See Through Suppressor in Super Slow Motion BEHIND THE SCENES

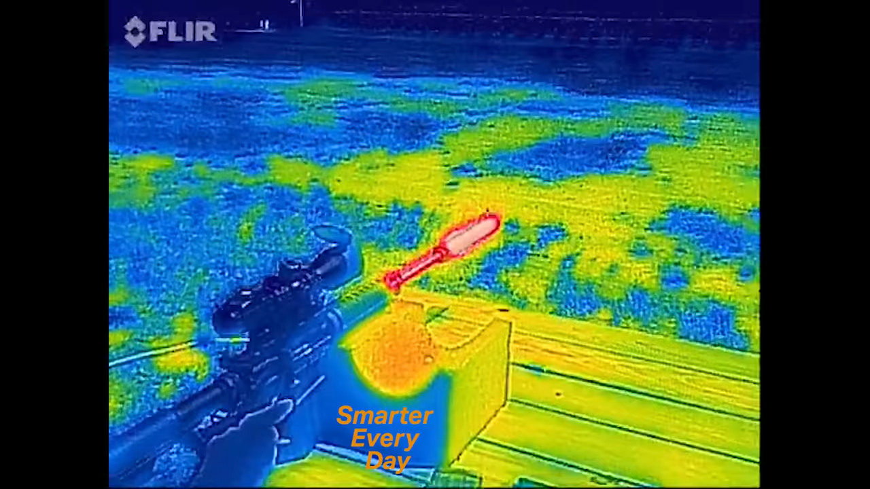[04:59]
Okay, so I'm seeing areas that are cluttered, and right.